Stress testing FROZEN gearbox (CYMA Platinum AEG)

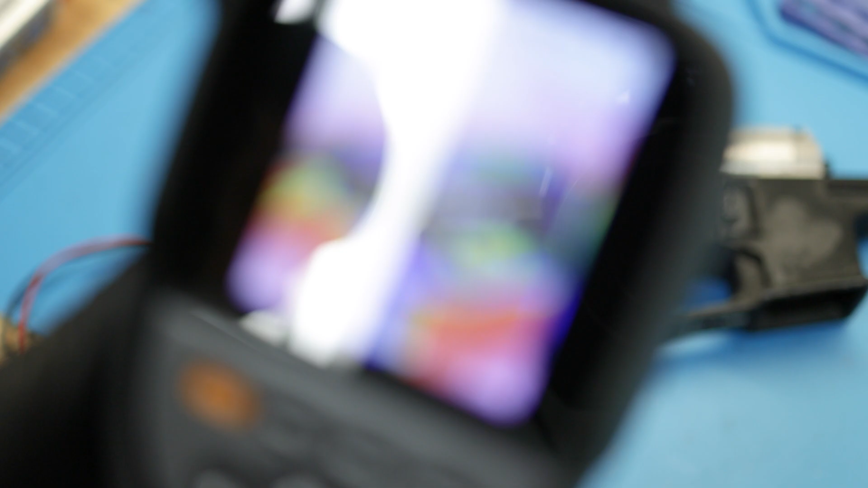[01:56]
So just for some context, the human body temperature is about 32, 33. And this is at negative 15.